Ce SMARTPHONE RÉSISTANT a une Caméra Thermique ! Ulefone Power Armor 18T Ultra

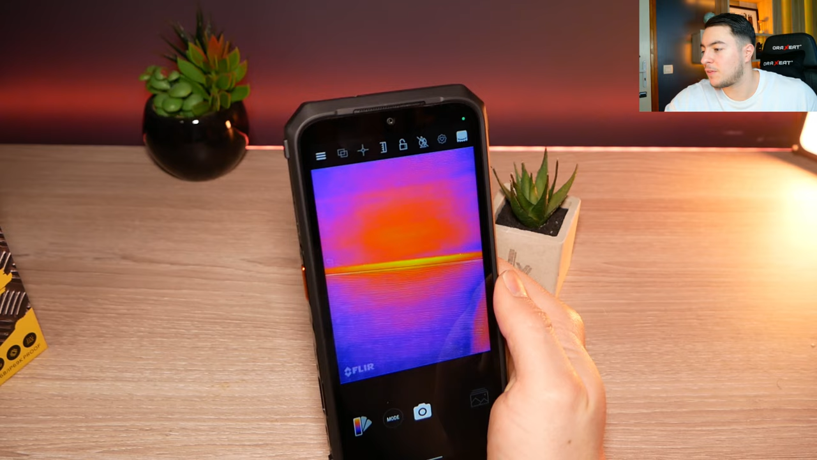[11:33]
Ça fait vraiment plaisir et ça fait un petit peu peur. Regardez, voilà.
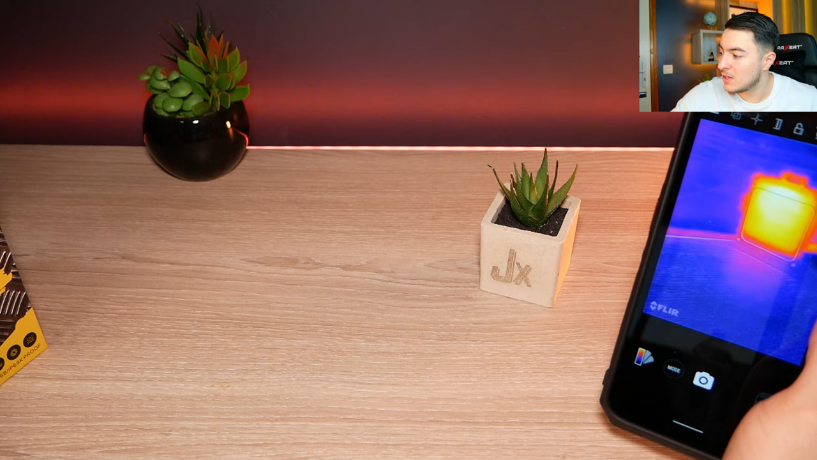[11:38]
Là, il y a une source de chaleur qui est tout simplement ma lumière sur le côté. Et oui, ça chauffe.
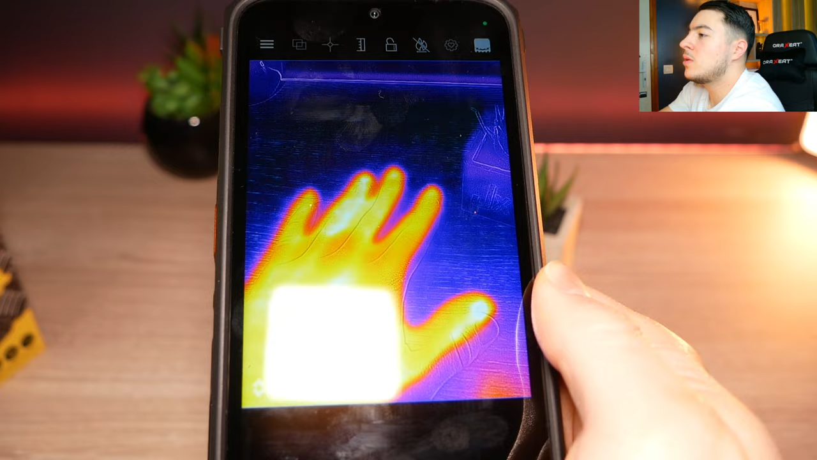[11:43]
Et au niveau de ma main également, regardez, ma main est toute chaude.
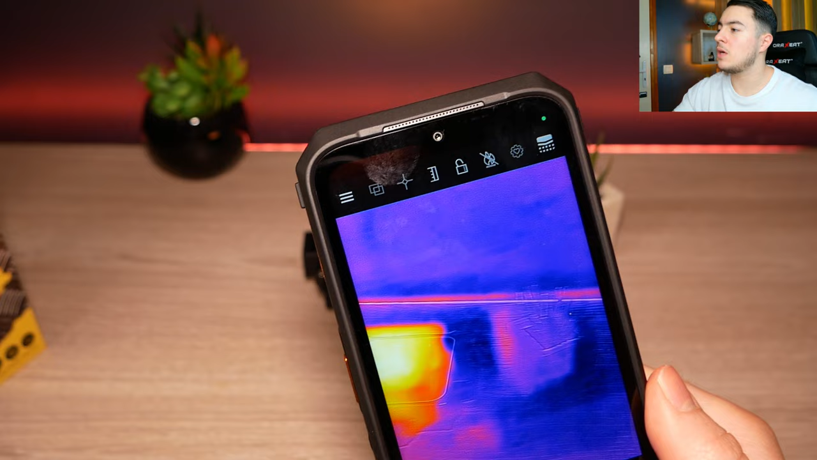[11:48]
Là, on peut voir que la lumière que je viens de poser, évidemment, s'éclaire directement d'une autre couleur parce qu'elle est un peu plus chaude. Évidemment, ça, ça chauffe un petit peu.
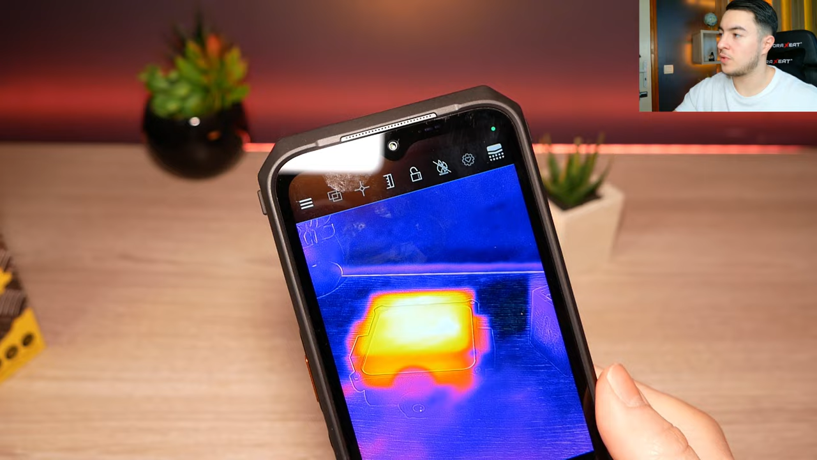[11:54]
Mais voilà, en tout cas, moi, ma main, on la voit super bien. C'est impressionnant.
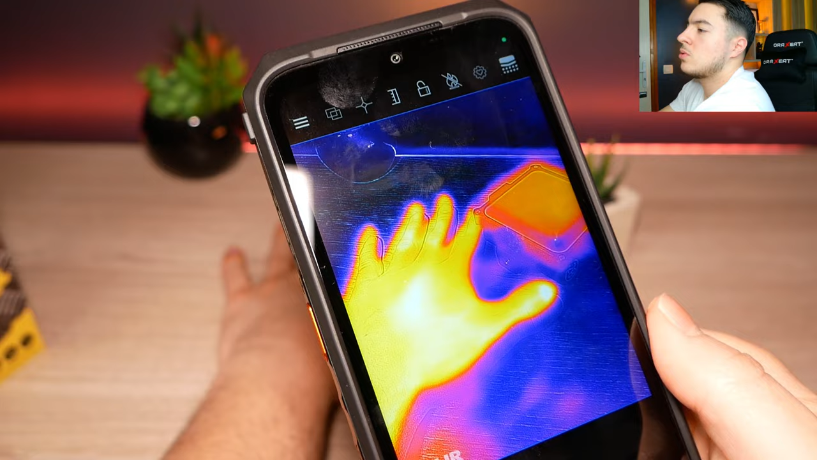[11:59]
Alors, quelque chose d'un peu flippant que je viens de découvrir, quand je vais poser ma main, regardez, juste ici, j'attends un petit peu.
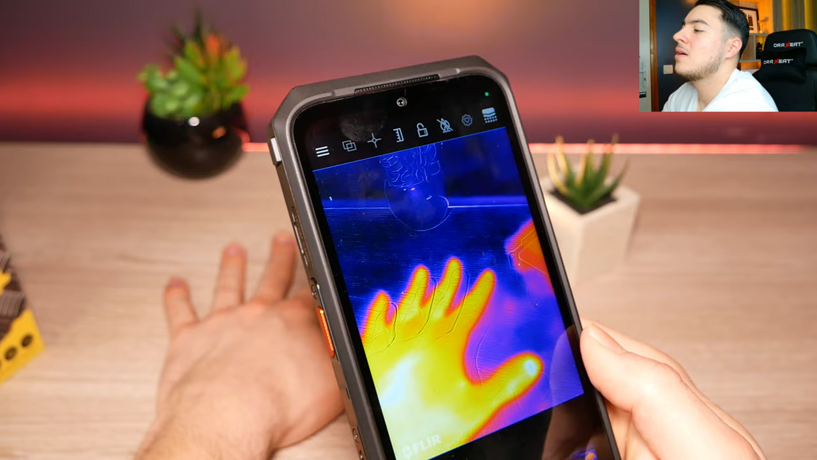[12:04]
Et dès que je l'enlève, regardez ce que ça donne. On a la trace de ma main qui reste parce que là, c'est chaud.
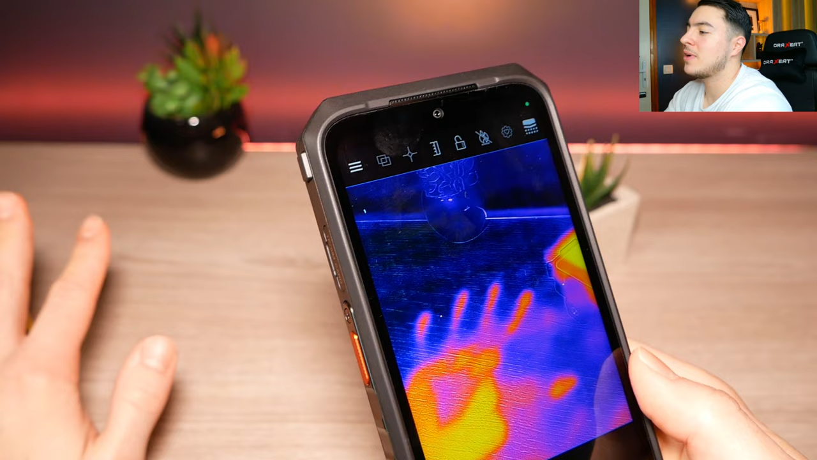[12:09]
Voilà, c'est assez sympa.
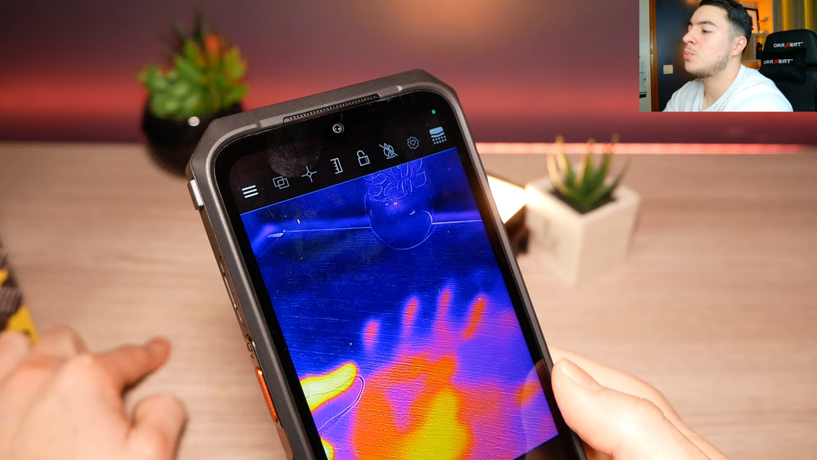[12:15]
Franchement, là, si j'appuie avec mon doigt, voilà, on a... Ok, franchement, c'est assez impressionnant.
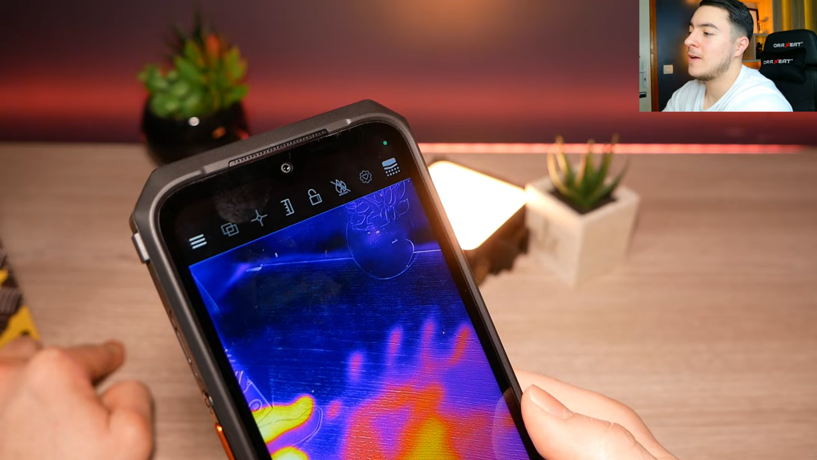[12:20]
Là, je rajoute. Voilà, c'est impressionnant.